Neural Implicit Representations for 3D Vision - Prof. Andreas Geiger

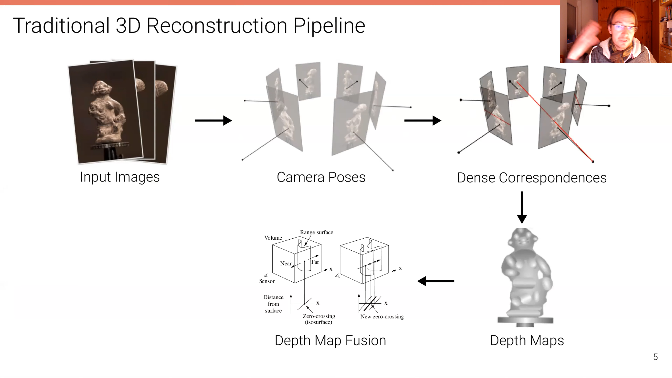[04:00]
So this is how people tackle this problem for several decades. However, recently, of course, machine learning has opened new possibilities and there has been much more data become available over the last 10 years or so, both data resulting from 3D scanners, as shown here or here on the bottom right,
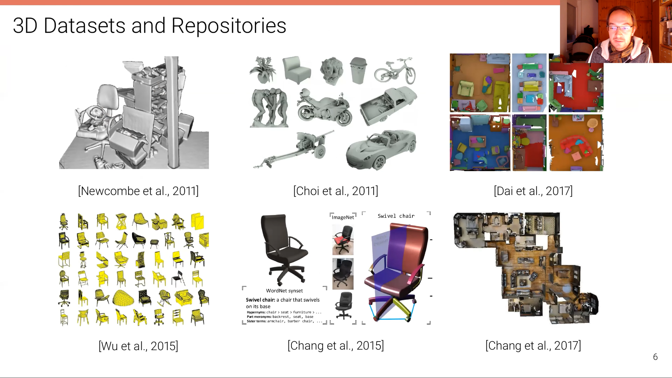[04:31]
the Metaport dataset scanning entire buildings, but also CAD models. So the question is, of course, can we use that data and can we use machine learning to address the 3D reconstruction problem? And the most basic setting that we could address is this one here where we have a machine learning model, typically a neural network, which takes as an input a single image and outputs a 3D reconstruction. Now, this is, of course, a very hard problem, but it's a prototypical problem. So we're going to discuss this problem in the beginning here because it demonstrates how much we can do with machine learning,
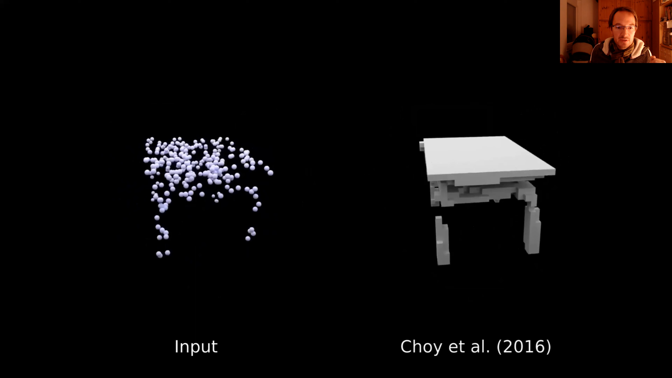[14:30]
Here's another example where the input is a noisy and very sparse point cloud. And we've trained a model.
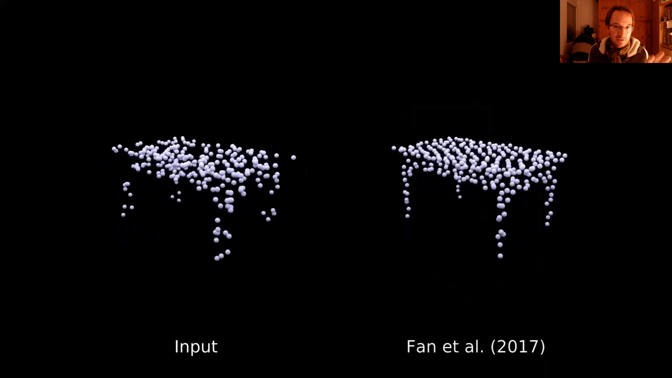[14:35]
Of course, this is a test example. So the model hasn't never seen that before, exactly that table.
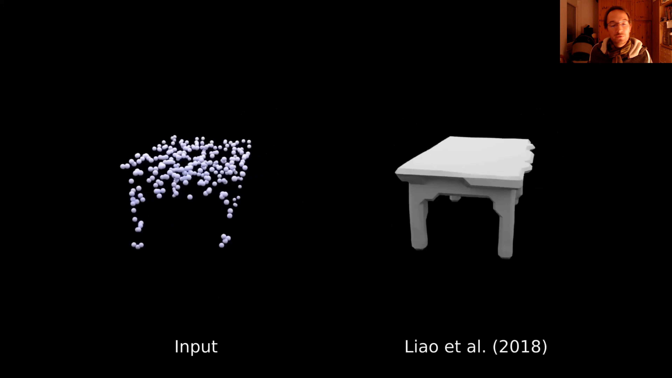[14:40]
But we've trained a model that predicts from such noisy point clouds smooth shapes.